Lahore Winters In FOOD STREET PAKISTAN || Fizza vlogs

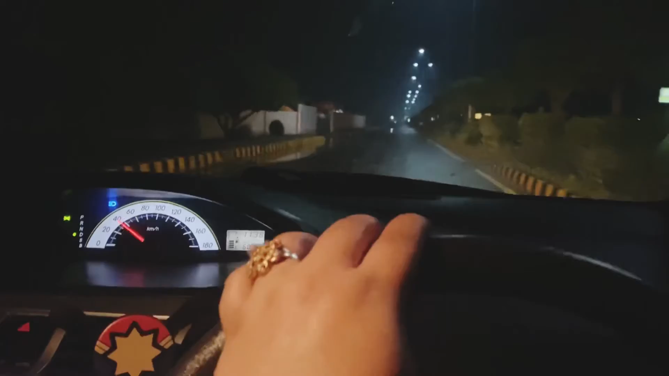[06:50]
ویڈیو بنا لیتی تھی راستے کی نہیں بنائی میں نے موٹروے چڑھنے سے پہلے کوئی بارش کا نام و نشان بھی نظر نہیں آیا ہلکی ہلکی بس ایک دفعہ ہوئی تھی لیکن موٹروے چڑھے ہیں تو کافی روڈ جو تھی وہ گیلی تھی